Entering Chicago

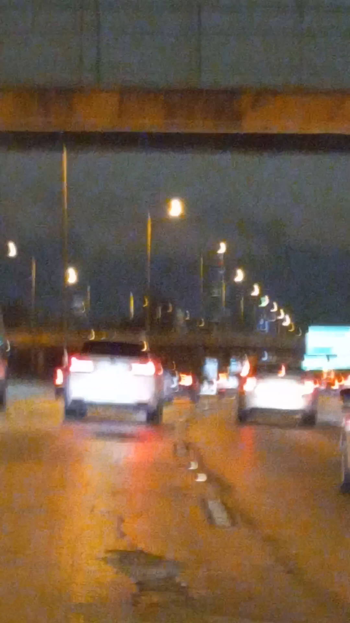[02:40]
Folks, I don't know if any of you live in Chicago, but it's amazing how you have toll roads here and they still have potholes even with the toll roads. What's the point of toll roads if they still have potholes in the roads here? And we have a good view of the Willis Tower. It's blinking in the background.